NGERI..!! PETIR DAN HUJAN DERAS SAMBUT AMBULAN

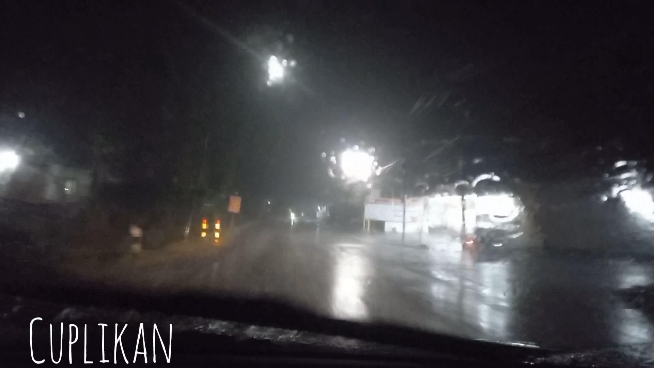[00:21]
Ini petir juga. Dan ini hutan ya. Inna lillahi wa inna ilaihi raji'un.
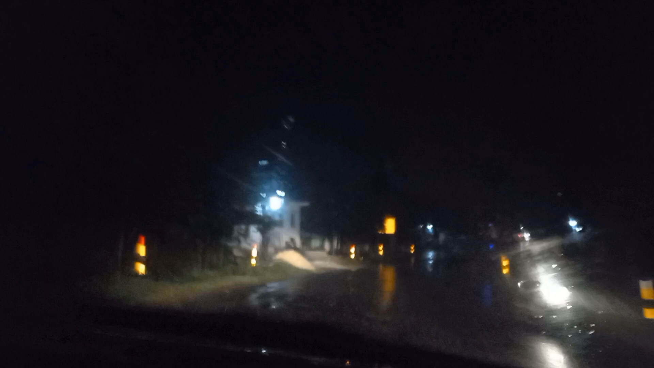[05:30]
kondisi jalan juga licin ya, seharusnya memang harus hati-hati apalagi pengendara motor teman-teman ini juga kelihatan licinnya ya.
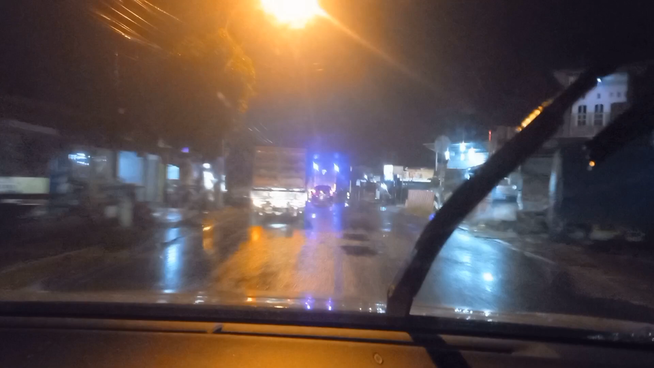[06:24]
Masih ramai teman-teman karena memang waktunya baru jam 10:30 malam ya, dan ini juga jalur pantura, jalur besar sehingga kendaraan masih ramai banget teman-teman ya.